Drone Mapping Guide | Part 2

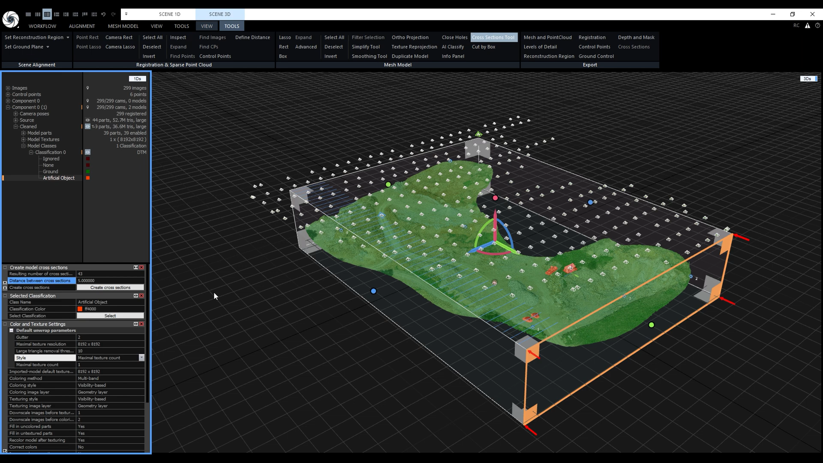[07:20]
In our case it's meters. Based on this interval RC will calculate the resulting number of cross sections. When the interval is changed also the ruler is updated in the 3d view. When we are satisfied with the preview we can create them.
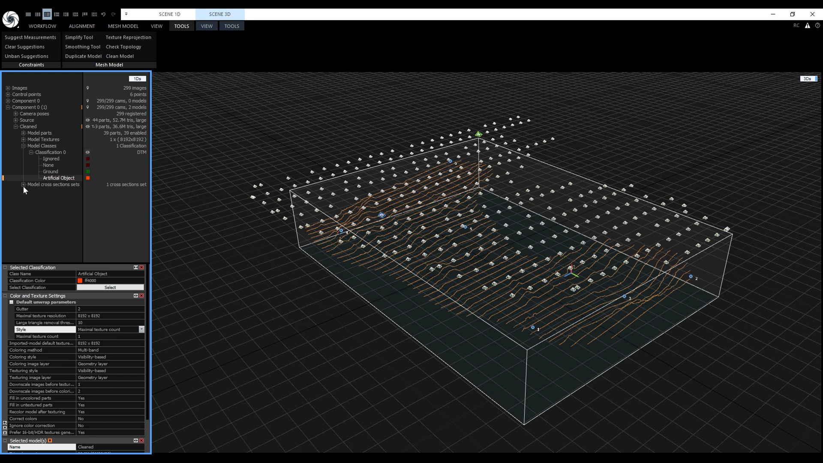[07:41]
They can be turned on or off by clicking on the eye icon same as the model. The result is not exactly what I want. I want my cross sections to be from pure terrain.
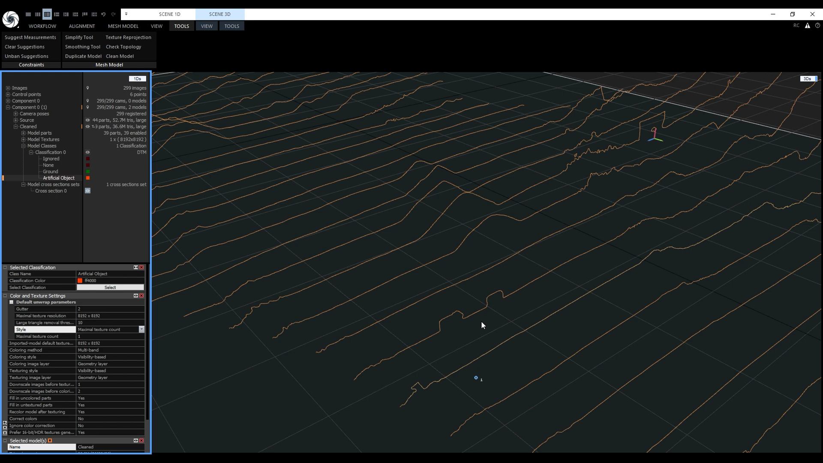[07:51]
So let's create a new model.
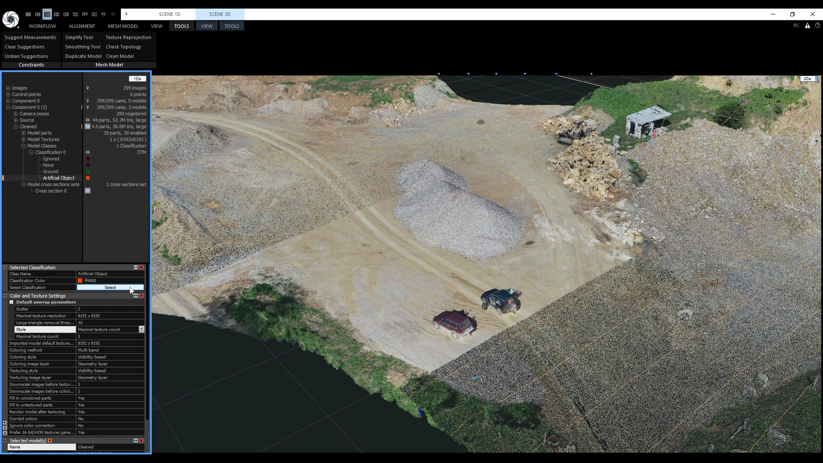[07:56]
Let's select the artificial object class and filter selection. This will create a new model without any artificial objects. Now let's click on close holes.
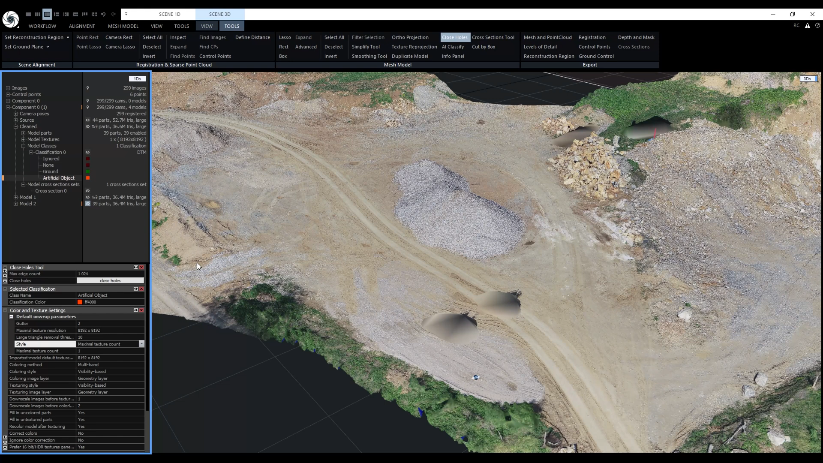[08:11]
Now we can see the holes have been closed. Now we'll generate the cross sections one more time with the same settings.